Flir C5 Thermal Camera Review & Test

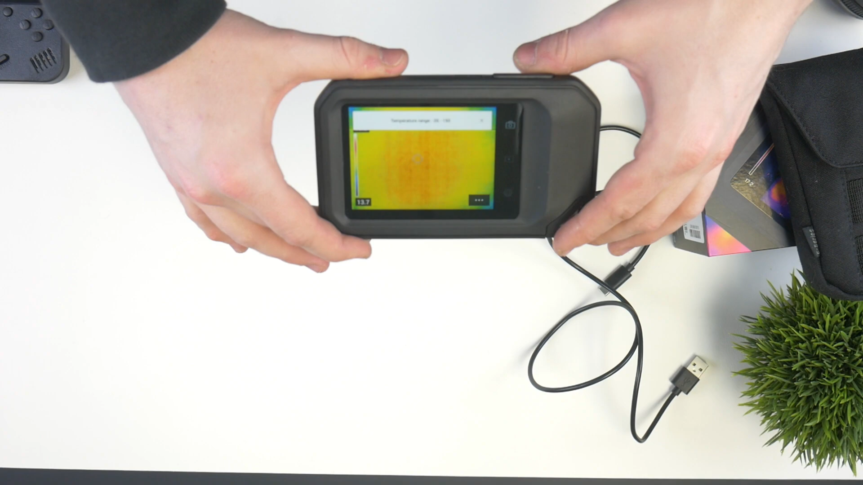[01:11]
But as you can see, it is auto calibrating, which is really nice. So whenever you point it at a surface,
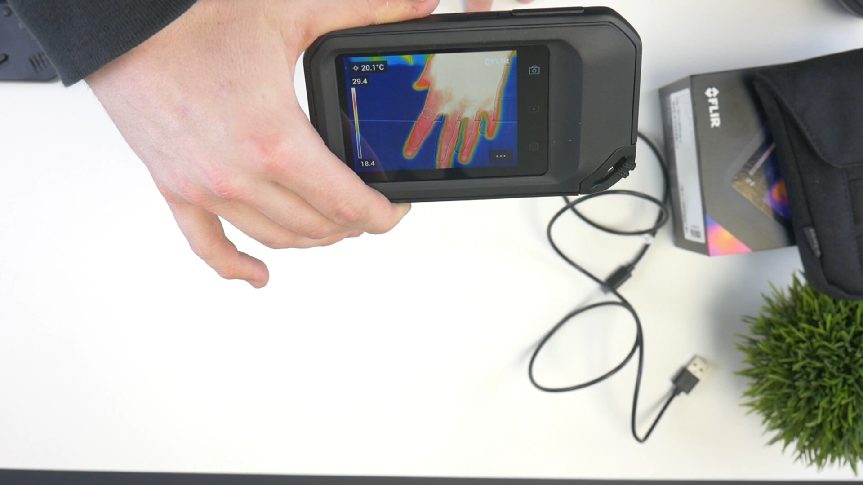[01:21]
On screen: spot 20.1°C
let's say that it's extremely hot compared to extremely cold surface, it'll auto calibrate for that surface. You can turn that off if you would like and put it to manual mode as well. But as you can see, if I put my hand onto the target, which is this white part right here, that's going to actually tell us what the current temperature of the focal point is.
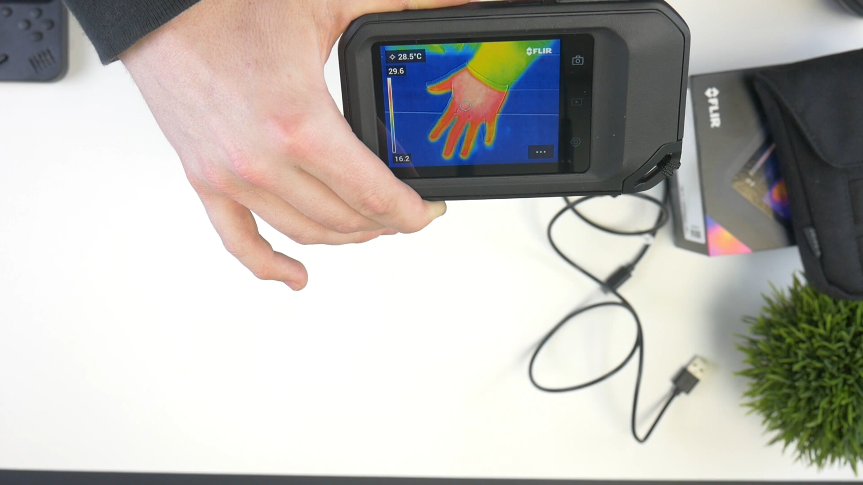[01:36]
On screen: spot 28.5°C
And this has all kinds of cool features built into the camera, which we'll kind of go over in a minute.
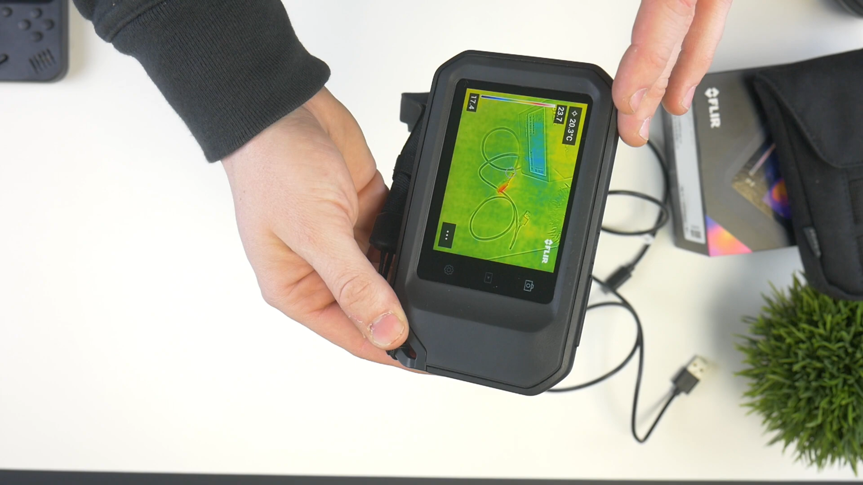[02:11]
We're actually just using that cable to charge so you can see it's still pretty hot. Look how quickly that focus works.
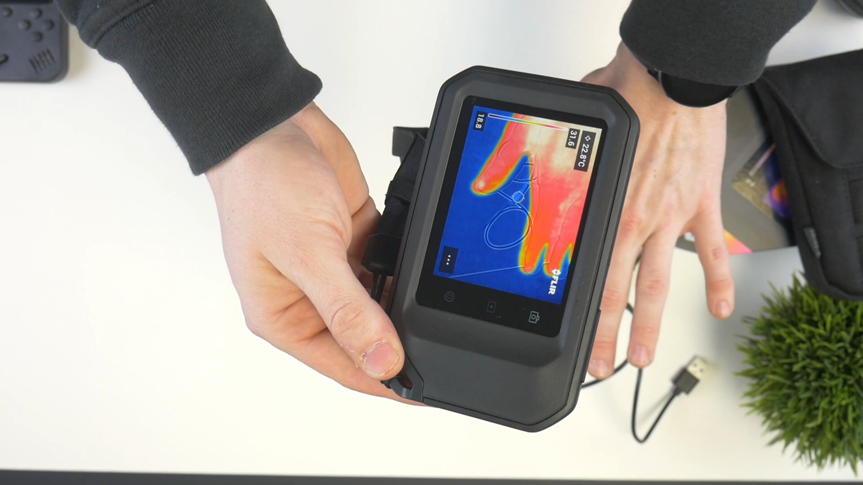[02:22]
So you can see it almost instantly calibrates, you know, because my hand is much hotter, you know, probably about, let's see, 30, about 30 degrees Celsius. And then obviously we have much cooler objects here so it has to auto calibrate. And then it looks like the end of that cable, just a little bit hotter, about 20, 22C. And then the actual matte that we're using is about 20C to give you guys an idea on the difference here. But it's actually really accurate. You can see really small differences. So let's go ahead and dive into the settings. We'll get this thing hooked up to the PC and we'll see how everything looks. All right. So we have now loaded into the actual flurry.
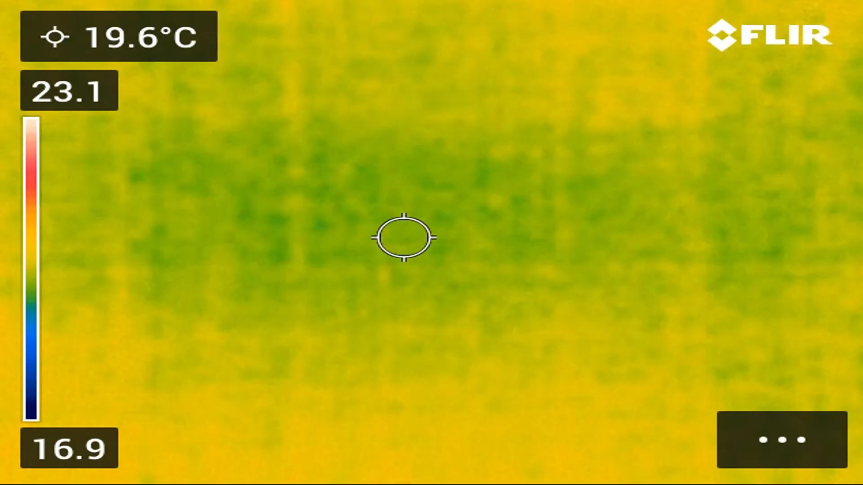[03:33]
On screen: spot 19.6°C
And so now we're actually just hooked straight up to the computer.
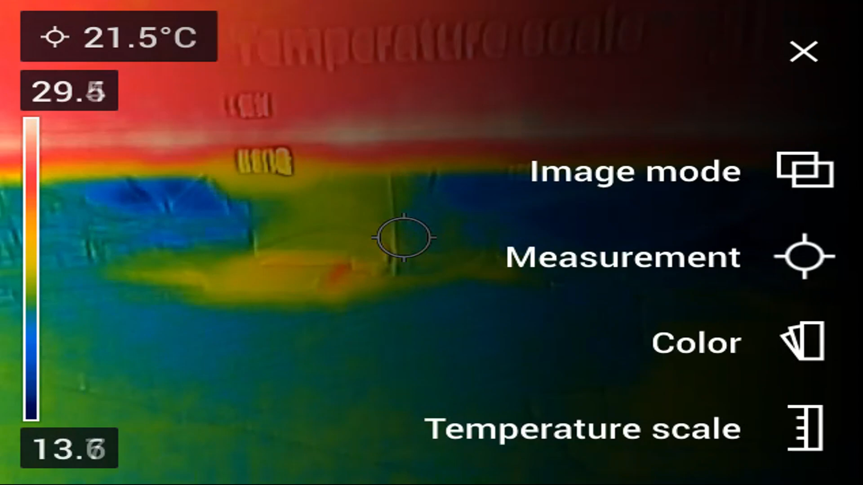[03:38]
On screen: spot 21.5°C
This is on a 1440p monitor that it was recorded just using the Windows built in camera app.
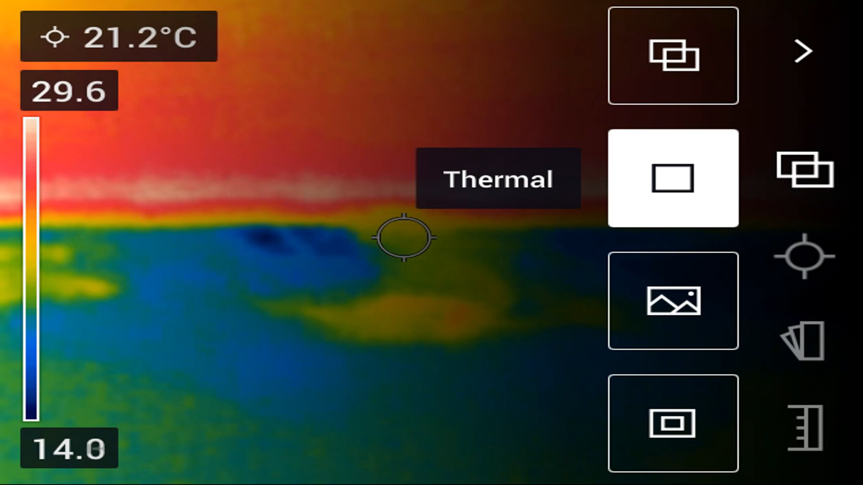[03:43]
On screen: spot 21.2°C
And this is definitely a cool feature because in theory, you could hook this up to a tablet, a cell phone, you could hook it up to a laptop or just a computer like this.
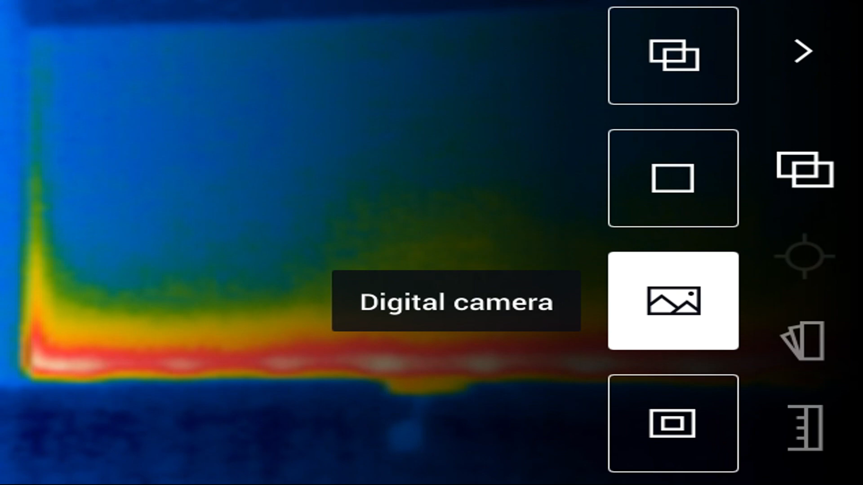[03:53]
So whether you're on the go or at a fixed station, you can throw this thing on a tripod and record straight from the computer.
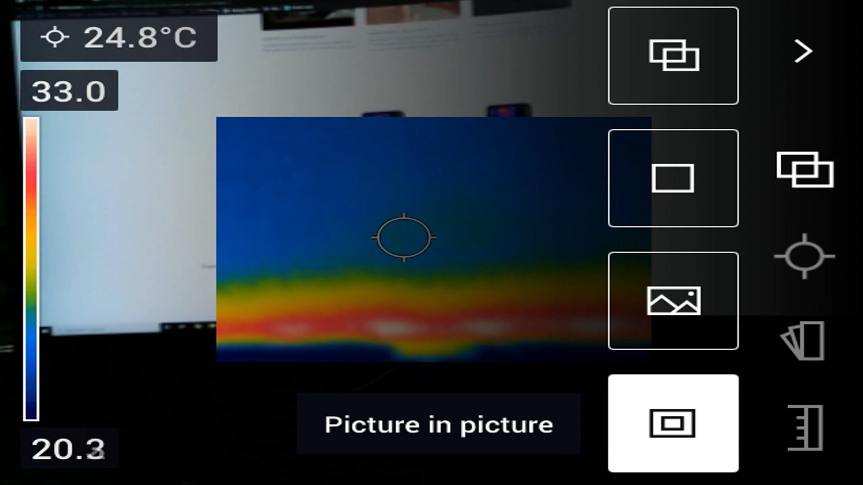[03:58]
On screen: spot 24.8°C
So you're not going to worry about, you know, managing apps or being hooked up to the Wi-Fi or anything like that. We're just going through and playing with some of the settings.
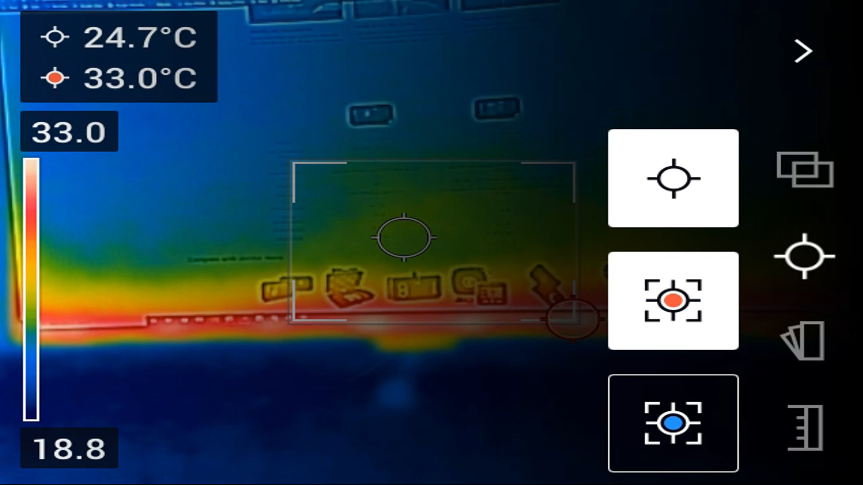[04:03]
On screen: spot 24.7°C, max 33.0°C
So you can see here we can have the target temperature where anything that's inside the center box will have a target temperature. And then the red arrow is going to show us the hottest temperature within the box. And the blue arrow is going to show us the minimal temperature is inside the box. And as you can see in the upper corner, once we turn those parameters on, also show us the hottest and coldest temperature on the screen.
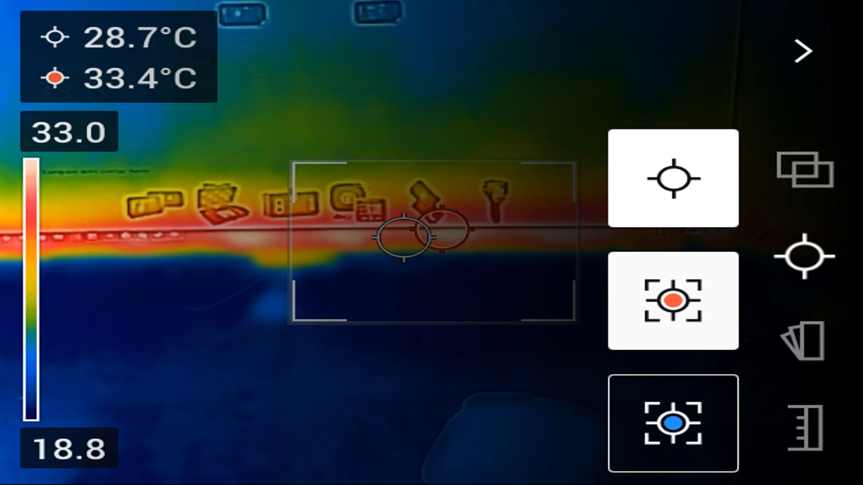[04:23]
On screen: spot 28.7°C, max 33.4°C
And then off to the left is actually showing where it's just 33 and 18, the hottest and coldest calibrated temperature.
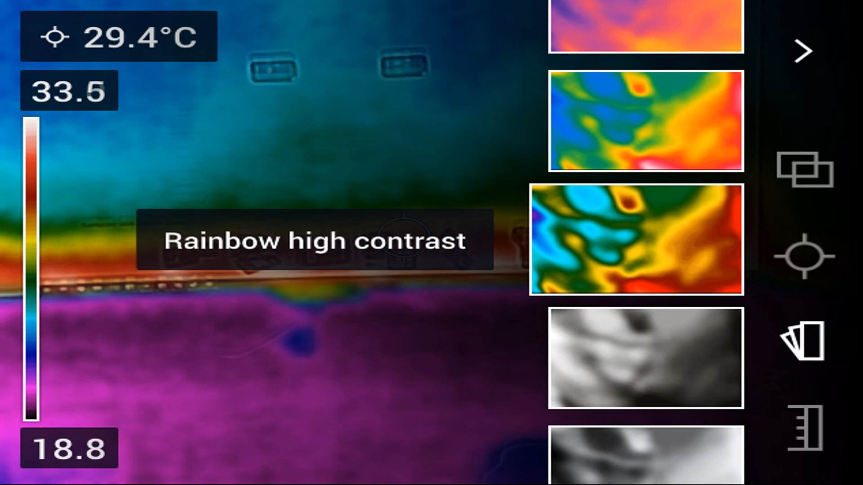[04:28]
On screen: spot 29.4°C
And then this is really cool.
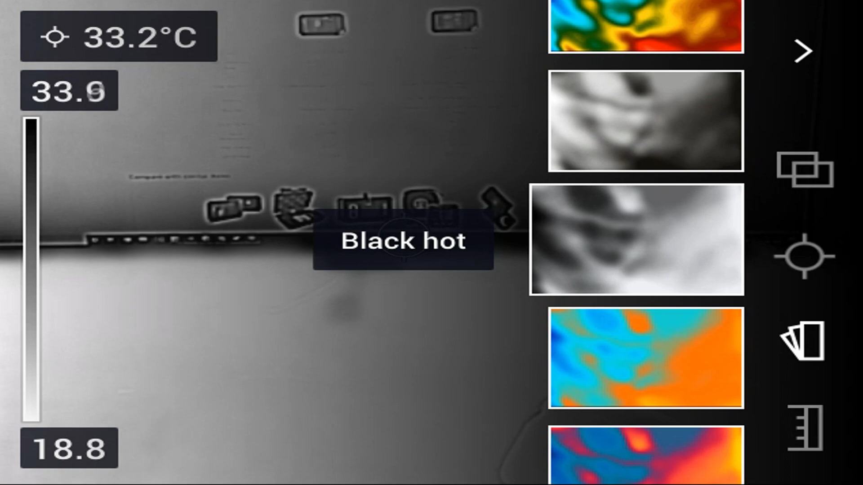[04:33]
On screen: spot 33.2°C
We can actually change what type of colors the camera actually sees. I really like the rainbow because to me it has the most contrast to it.
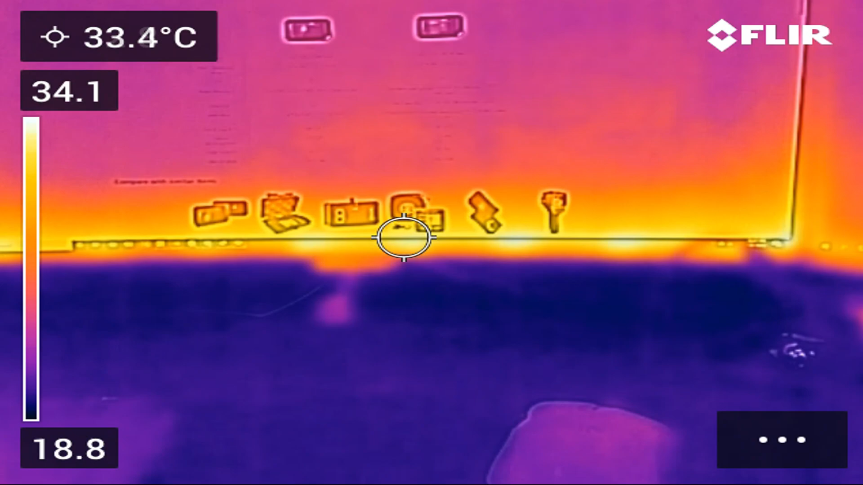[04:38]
On screen: spot 33.4°C
And then another thing that's really cool is we can actually change the auto calibration.
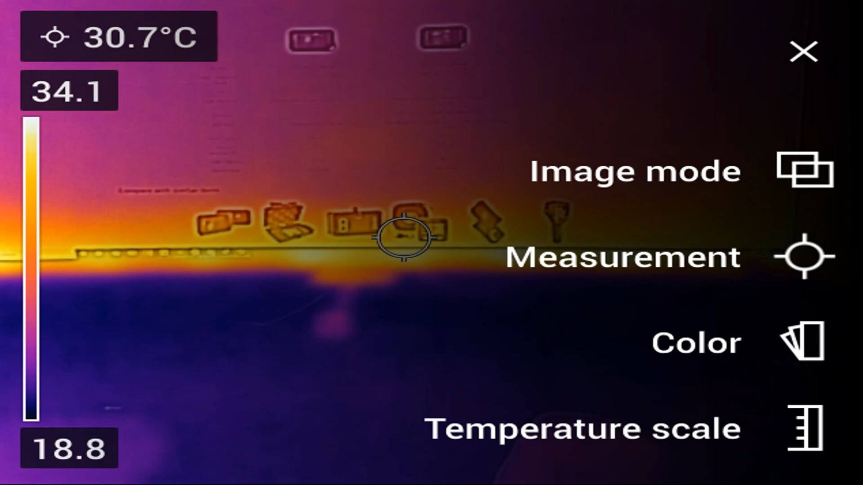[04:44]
On screen: spot 30.7°C
So we can go to auto or manual in case, you know,
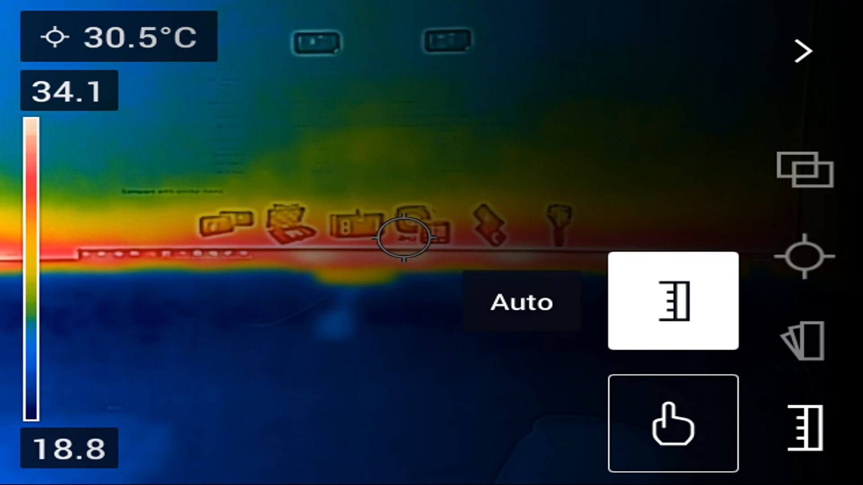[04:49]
On screen: spot 30.5°C
you're doing a really fixed scenario and you want to make sure that the auto is not messing up anything or it's constantly changing on you, which does happen from time to time.